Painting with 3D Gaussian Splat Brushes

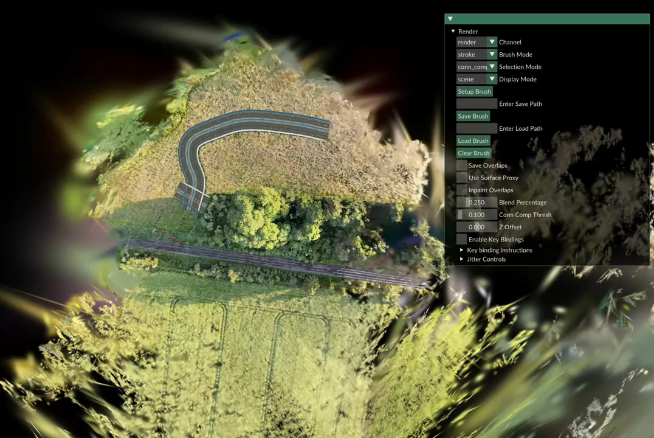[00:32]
allowing them to coherently construct precise organized structures like roads, train tracks, or brick walls,
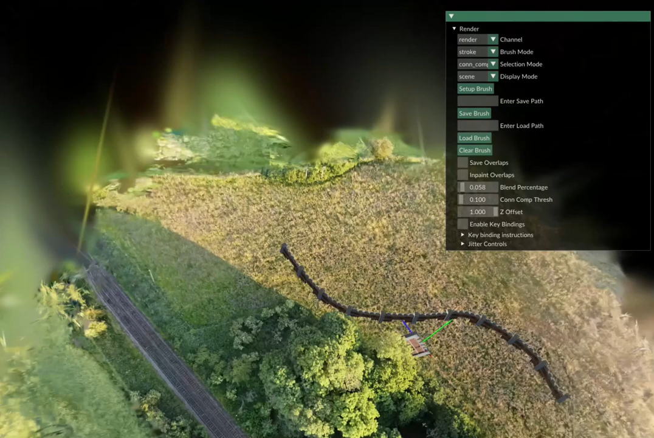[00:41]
and
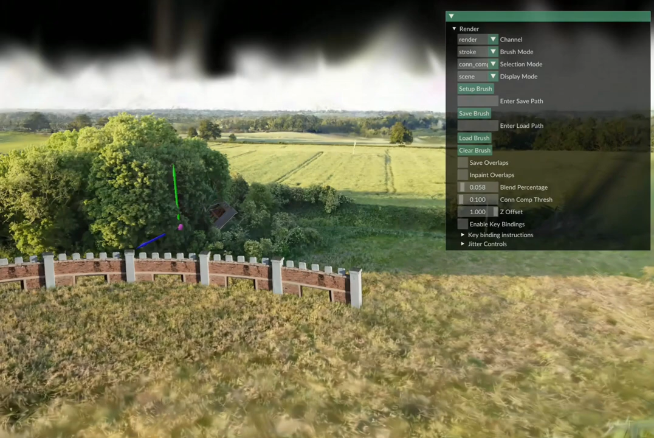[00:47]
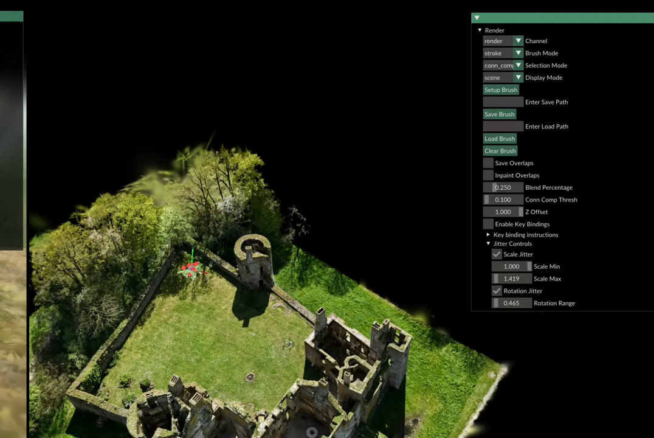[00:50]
realistic natural landscapes like this flower garden through brush controls like jitter that introduce organic randomness. Artists can freely paint on complex surfaces at a desired depth,
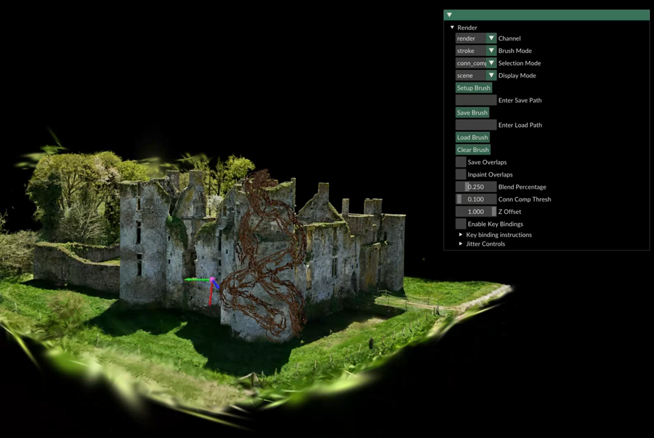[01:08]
whether it's vines on this castle, tiger stripes on your cat's fur,